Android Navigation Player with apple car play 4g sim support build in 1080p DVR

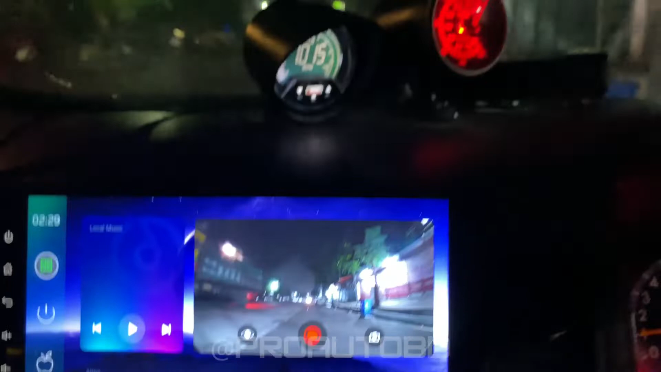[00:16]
This is the camera view and the camera view.
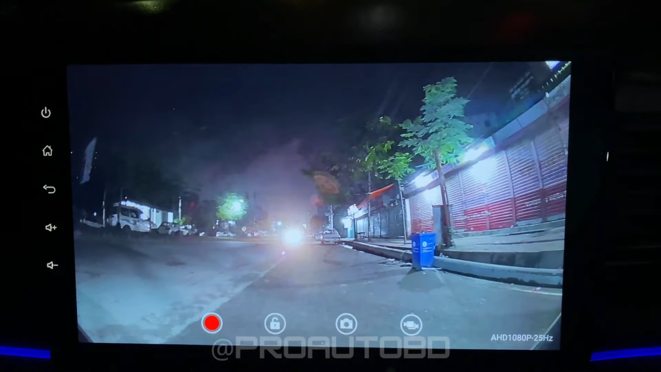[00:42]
The camera view. Look at the camera view.